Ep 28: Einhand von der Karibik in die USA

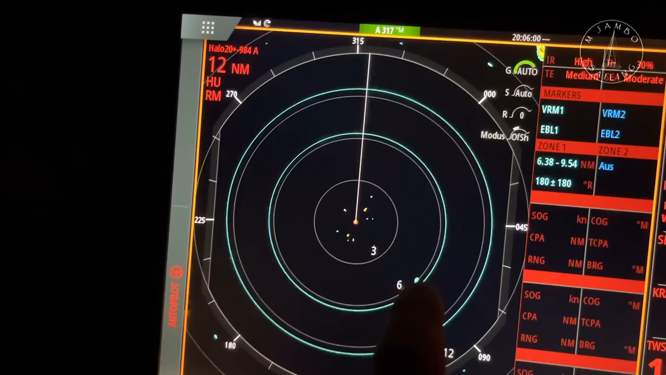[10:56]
Auf dem Radar ist auch gut zu erkennen. Ja, Vollmond heute Nacht. Man sieht, wenn der Mond draußen ist, sieht man einigermaßen was. Im Moment sieht man es nicht so gut.
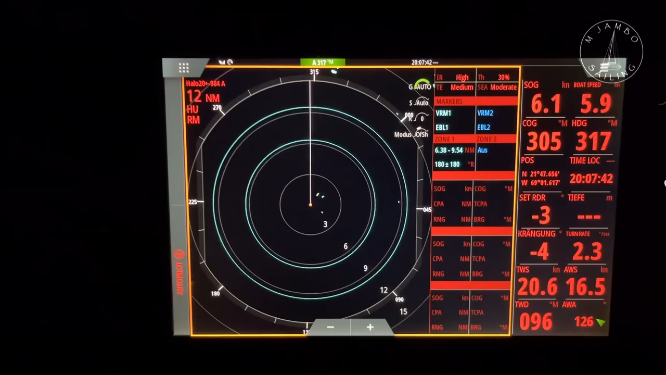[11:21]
Also wenn irgendwas hier in die 6-Meilen-Zone reinkommt, dann geht hier der Alarm an. So, da kommt auch was Größeres rein.
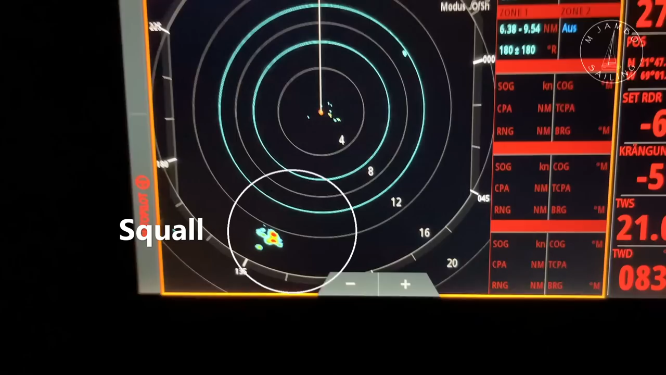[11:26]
Dann ist hier oben noch mal ein kleiner.
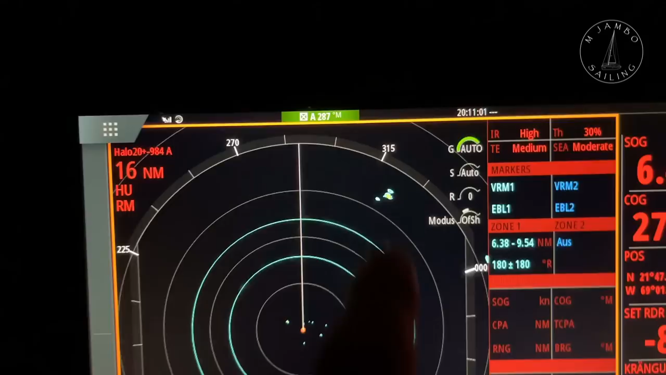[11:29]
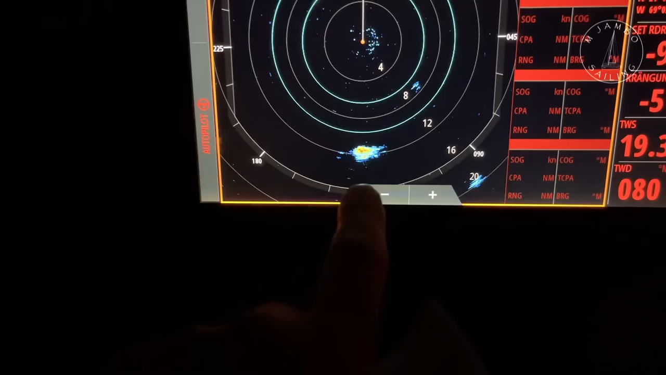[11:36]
So, da hat es gerade geblitzt. Und das liegt jetzt hier achteraus. Ich habe den Kurs noch mal ein bisschen geändert.
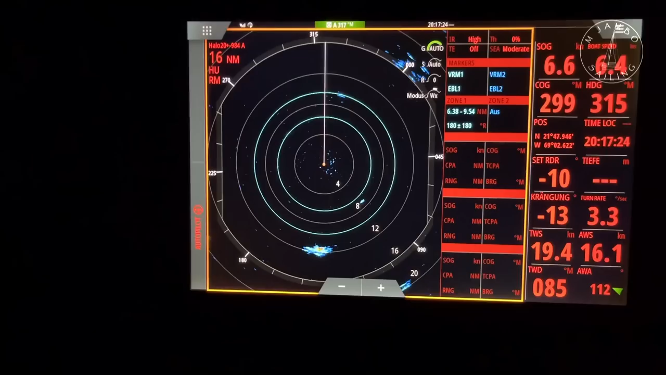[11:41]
Ich hoffe, ausprobieren kommen.
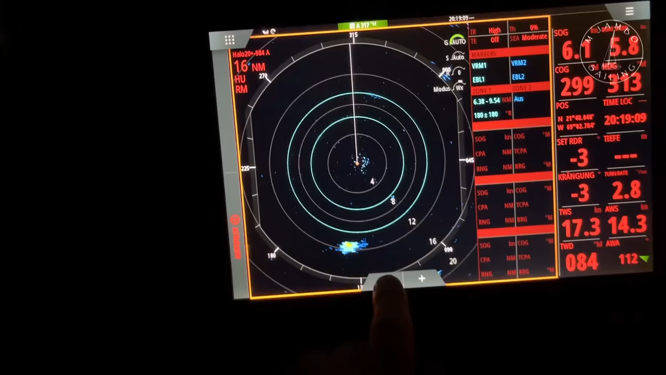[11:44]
Oh ja, da ist einiges los.
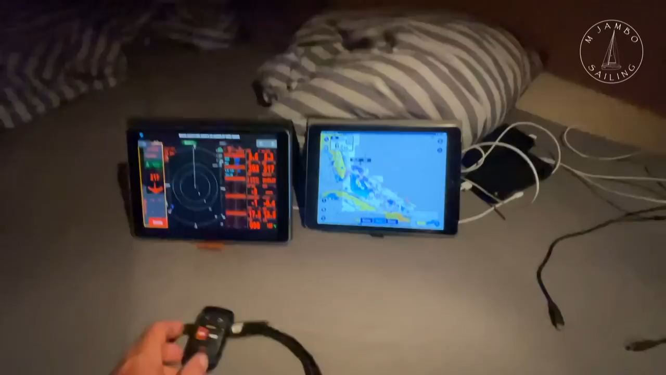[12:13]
Das ist meine nächtliche Kommandozentrale. Hier die Seekarte, hier der Plotter gespiegelt, hier die Fernbedienung.
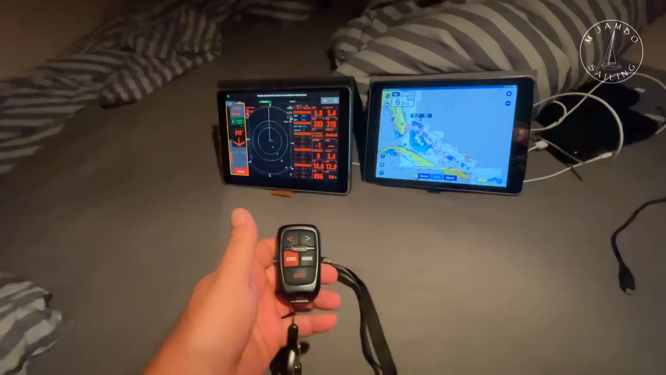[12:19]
Gehen wir jetzt hier 3 Grad nach Steuerbord. So, da ist er jetzt auf 320.
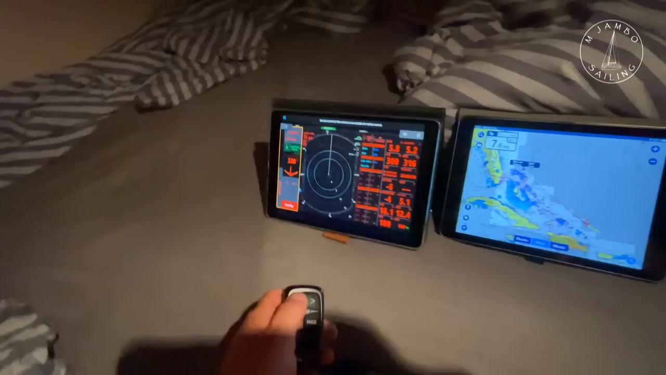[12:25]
Und mal wieder 3 Grad zurück. Und da ist er wieder auf 317.
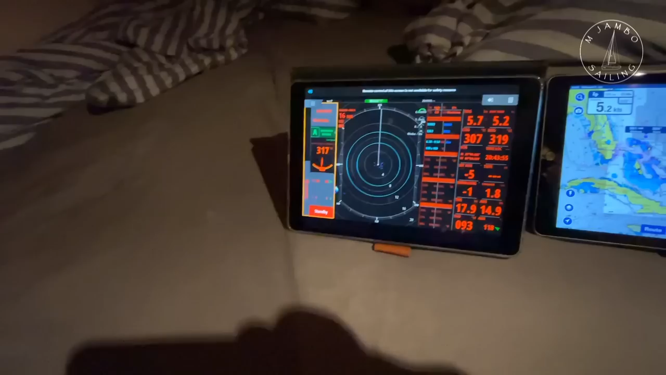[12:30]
Kurs halten. Ja. Ja, und hier habe ich Powerbanks, um die Geräte nachts zu laden.